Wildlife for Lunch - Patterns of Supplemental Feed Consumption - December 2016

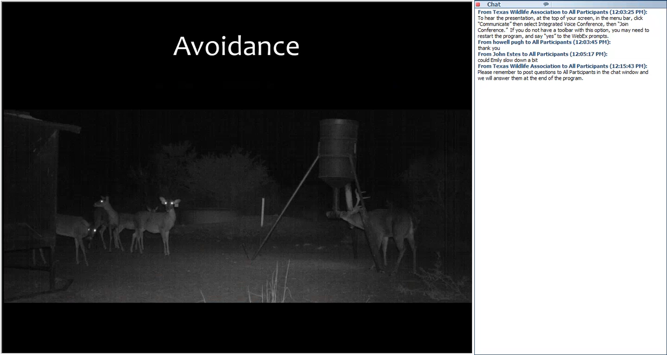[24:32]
And this caused them to be more likely to avoid the feeder. So if a deer population density was high enough, so would the does in this picture here on the left be willing to risk an interaction with this buck here to be able to have a chance to feed? And would that change if there were more deer? So if you have fewer deer in the enclosure or in the area, would they be more likely to feed or have a chance to feed? And so this is from some of the behavior work that was done by Robin Donahue.
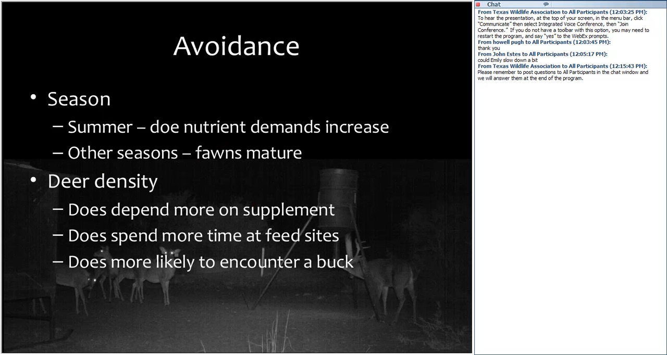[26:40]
does may become more dependent on supplement and spend more time at the feed sites and as a result be more likely to encounter a buck. So some of the options for does, if they are not willing to risk having an interaction or a negative interaction with another deer, they may wait outside the feed site like these does are doing in this picture. If they are pushed out to the outskirts away from the feeder, they're going to be exerting more energy to travel to the feed site.
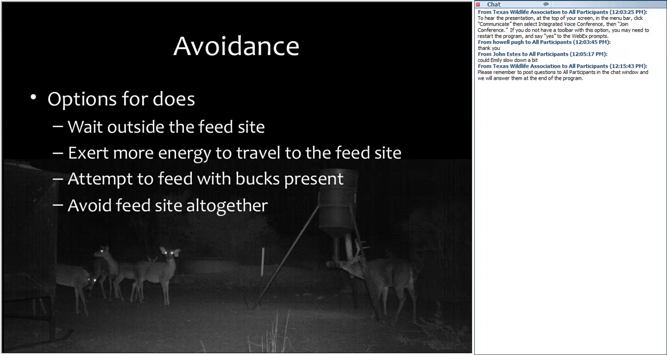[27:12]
And so this may cause them to attempt to feed with bucks present more so than if they had a shorter distance to travel. Another option is they may avoid the feed site altogether and they may just not even eat the feed at all.
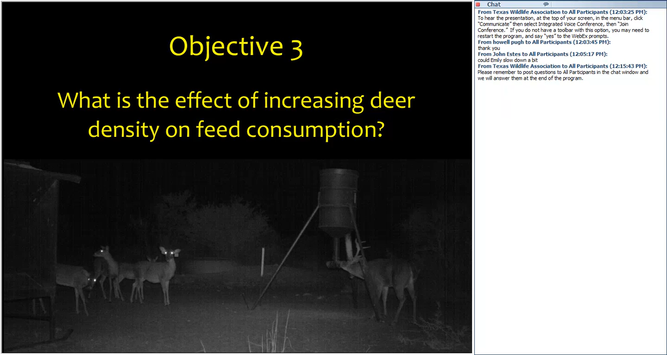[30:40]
So the social hierarchy that I talked about before could be preventing access to the feeder for subordinate deer. So, for example, the deer in this picture seems to be avoiding the feeder while this buck is feeding.